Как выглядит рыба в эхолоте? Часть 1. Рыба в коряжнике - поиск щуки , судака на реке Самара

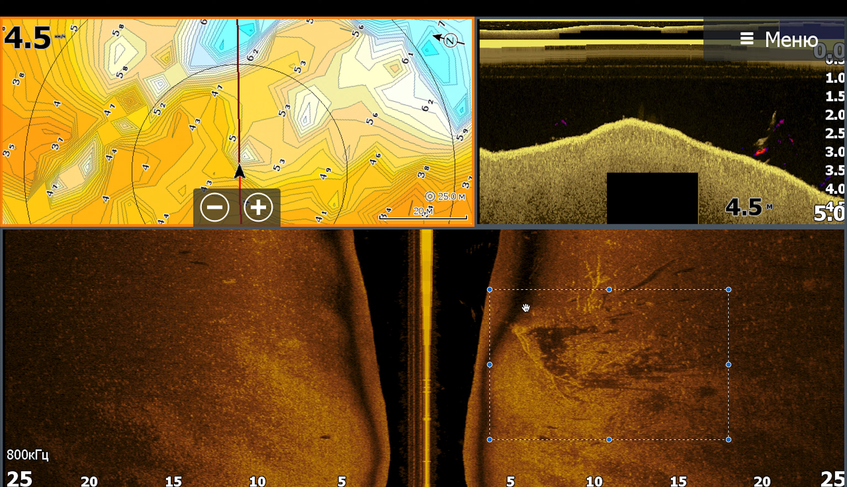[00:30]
On screen: depth 4.5 m
сложнее но все реально значит снова коряга находится на свале с 4 на 5 метров довольно стабильная здесь несмотря на то что у нас здесь life работает мы видим
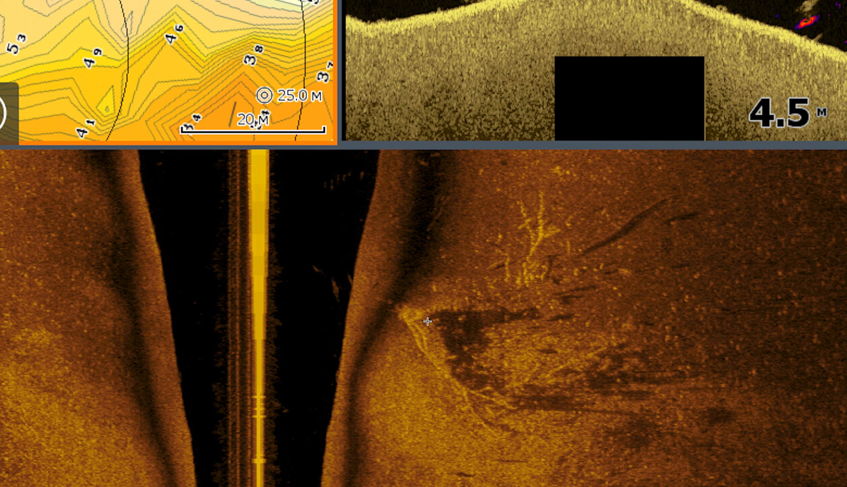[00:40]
On screen: depth 4.5 m
какие-то невнятные вроде бы точки доказалось бы нам какие-то тени но хороший объект скорее всего наш
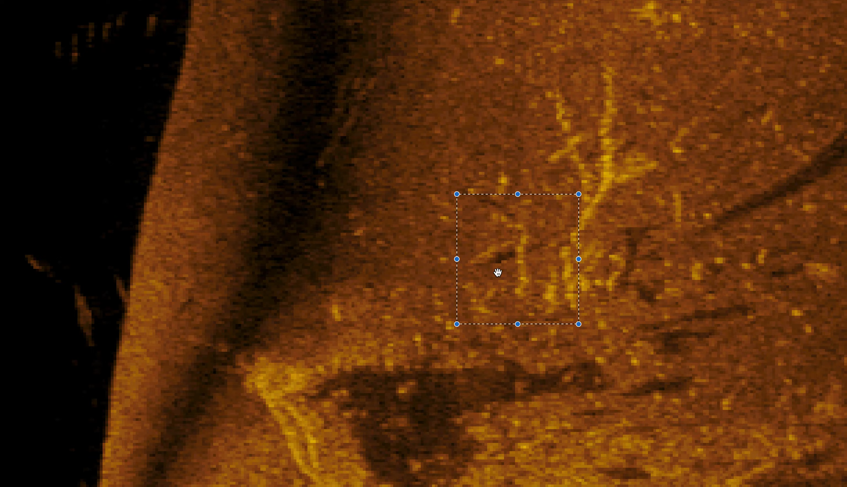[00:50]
товарищ всегда рекомендую такие места облавливать потому что здесь присутствует белая рыба давить и много точек здесь
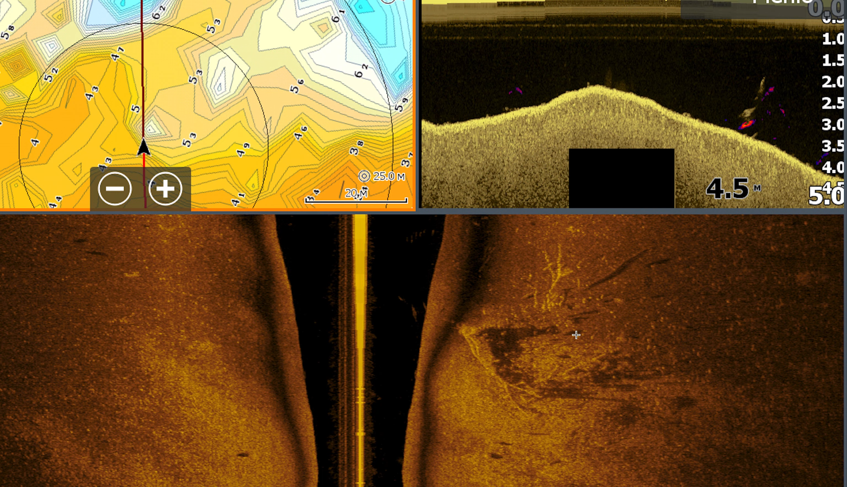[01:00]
On screen: depth 4.5 m
то есть такие моменты нужно как правило лучше облавливать так на этом снимке кстати та же коряга только здесь hd16 работал у нас это с другого ракурса получается по левую руку это же коряга ну вроде бы
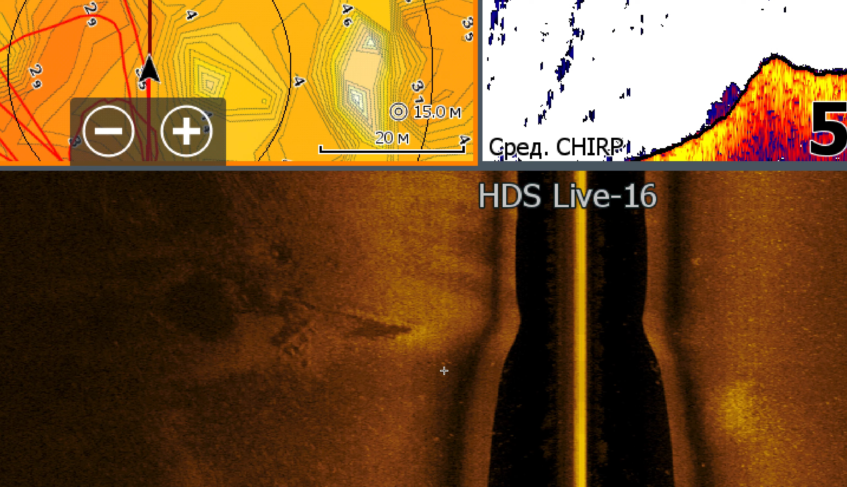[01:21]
тоже до страны ситуация что на сонаре как таковой рыбы нету там даунска немного появляется она да но при
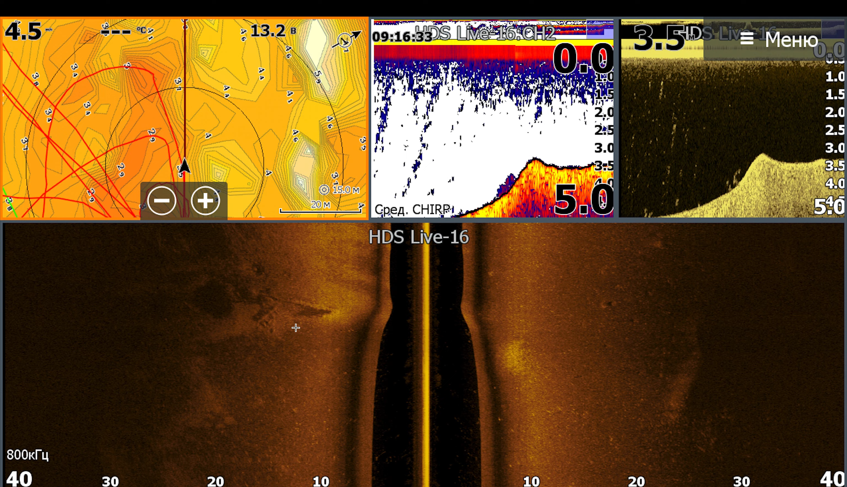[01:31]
этом в тот день мы на этой коряги набили судаков наверное 6 раз участвовали в чемпионате самары с морской области вот из этой коряги
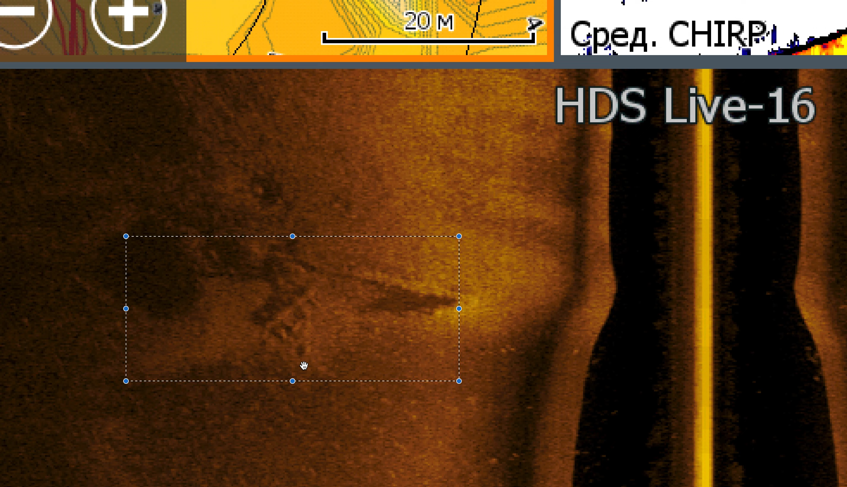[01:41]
был снят очень много рыбы новая для меня .
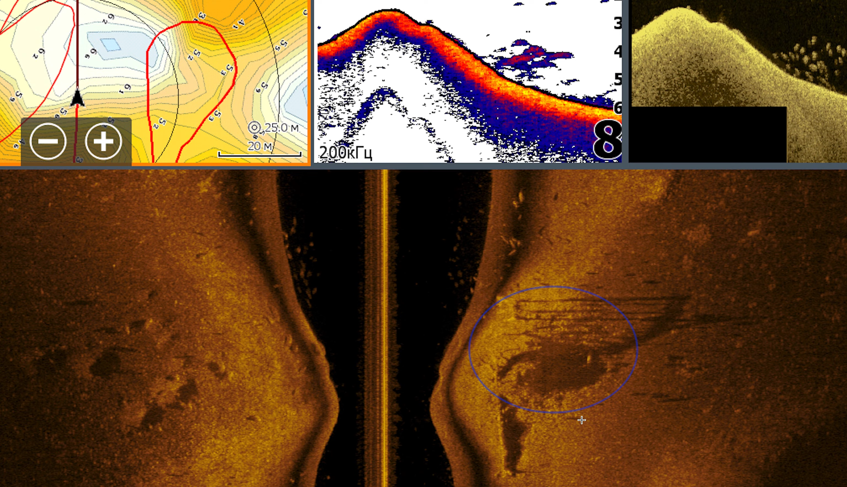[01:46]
на самарке тут вообще в принципе отсутствует течение но тем не менее рыбы снова
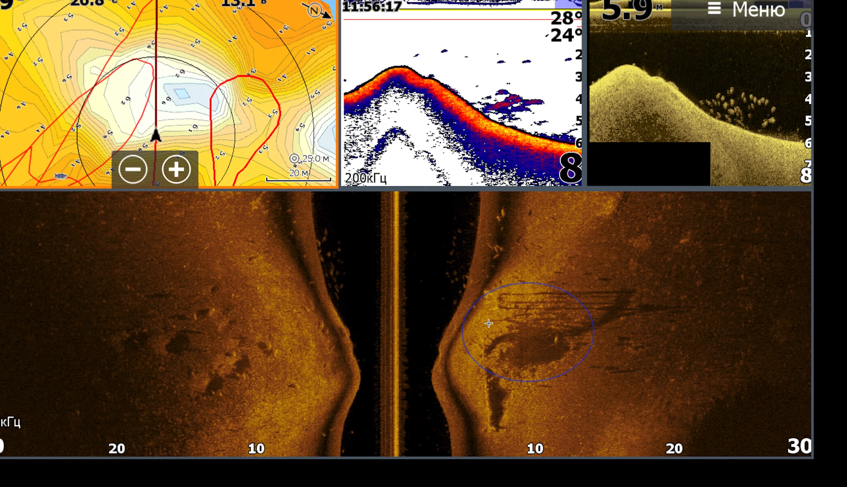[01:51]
держится на перекате то есть видите ухожу в ямку в этой ямке огромное количество белия видно
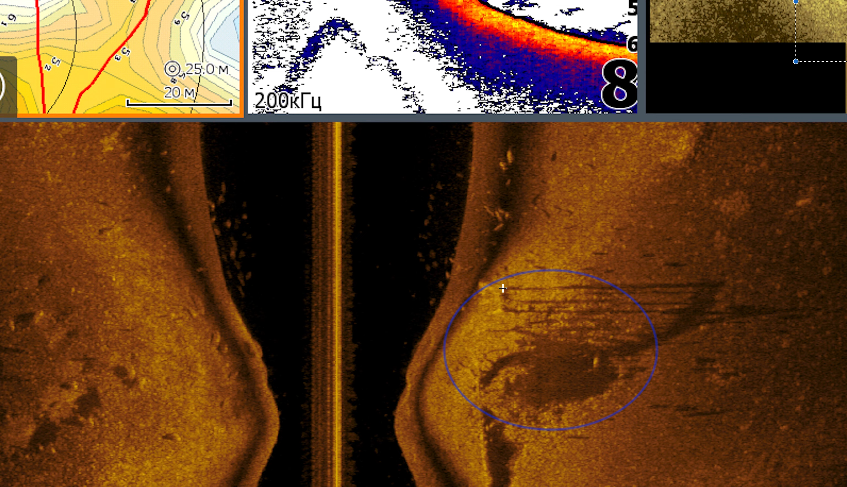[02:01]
что торчат у кстати обратите внимание видите какие у нас идут от этого момента длинные тени вот они черные то есть скорее всего здесь стоят какие-то штыри очень высокие от чего отбрасывать такую длинную тень то есть нужно быть внимательным скорее всего они очень высоко находятся в
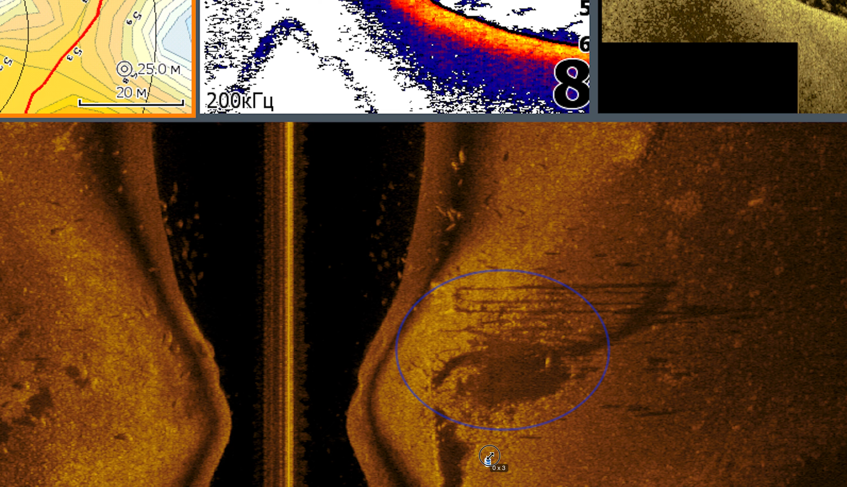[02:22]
воде и также здесь стоит рыба то есть предположительно должен присутствует судак и по моему мы даже еще на нем не ловили только недавно начал изучать эту точку очень неплохая то есть везде присутствует тени ну я думаю что это очень рабочая точка
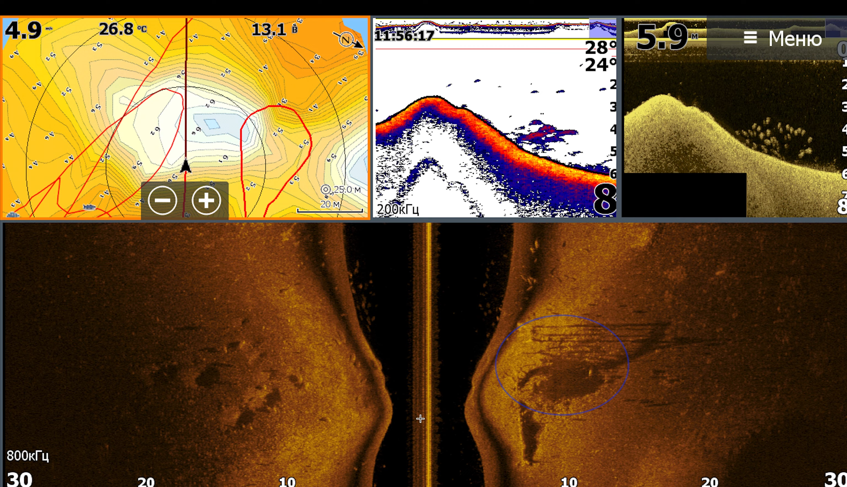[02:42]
On screen: water 26.8°C
возможно стоит ее посетить просто ночью самарка затон и здесь
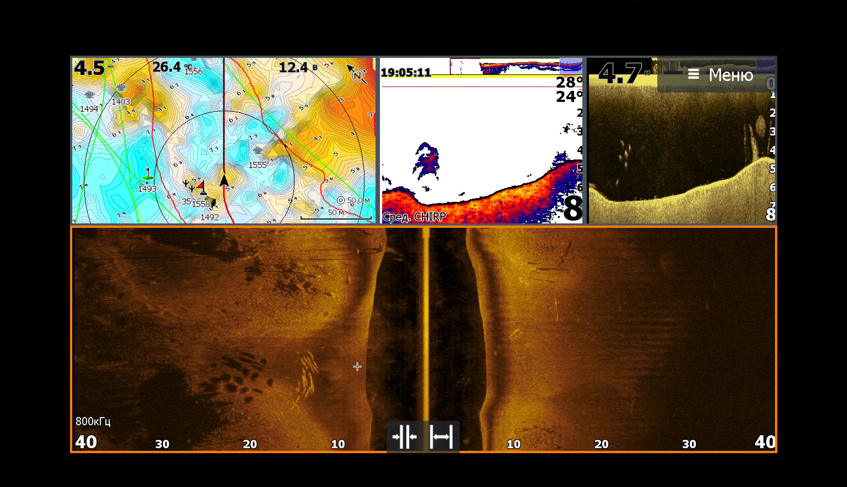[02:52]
мы видим облака белые бы да вот они здесь находятся рыбы покрупнее и скорее всего это жерех потому что он снова заходится в восьмерку закруживает рыбу и находится около коряжника то есть вот и коряжник на здесь вот он увидел есть для тех кто охотится за жерехом нужно рассмотреть такие такую рыбу сразу
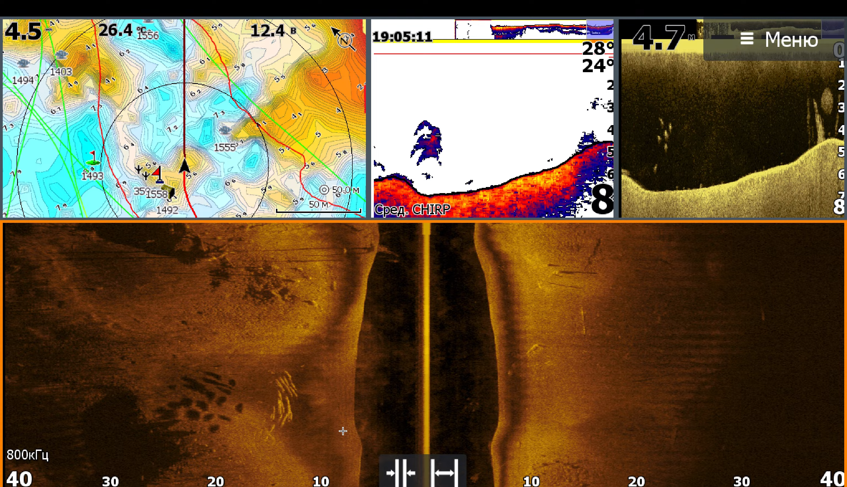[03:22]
к поимке самарка снова без течения очень рабочие стабильная точка здесь идет вот таким вот образом начиная отсюда идет ход леща это старое русло и даже если нету леща до которого я привык вставать на какому на него здесь можно посмотреть рыбу то есть даже если ход леща прошел как
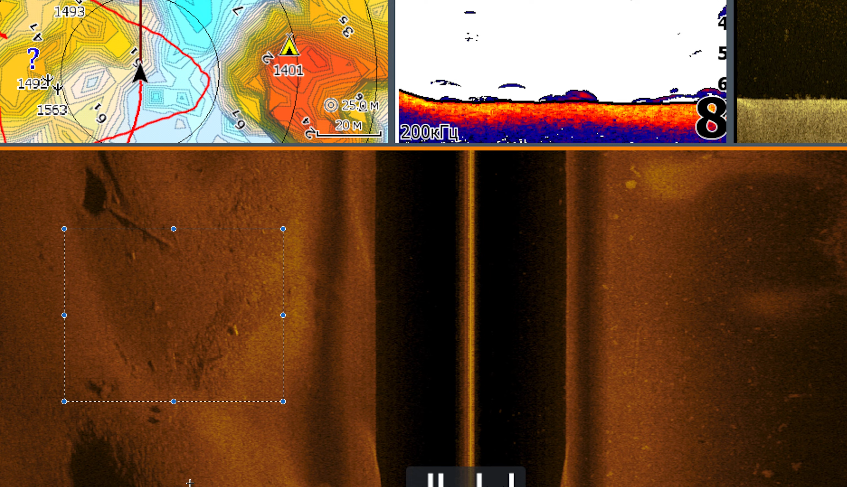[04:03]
правило здесь остается рыба то есть вот эти моменты вот то есть раз полоска 23 эти вещи обязательно к рассмотрению то есть нужно прокидать то есть вот я вижу опять же тени две тени вот раз полоска два
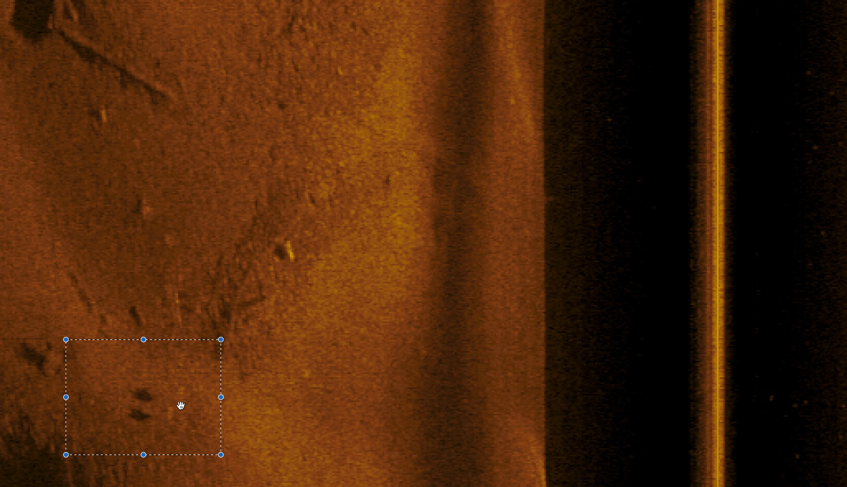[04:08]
ставим на них точку позиционируемся и пытаемся ловить
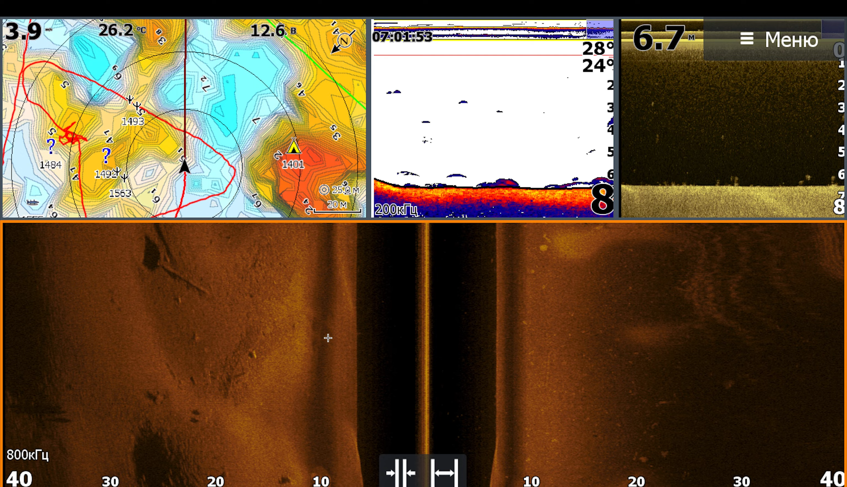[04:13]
On screen: depth 6.7 m, water 26.2°C
коряжник в коряжнике да вот вижу стоит хорошая щука от нее тень ведь как высоко падает вот тоже рыба довольно крупная длинная и стая беля то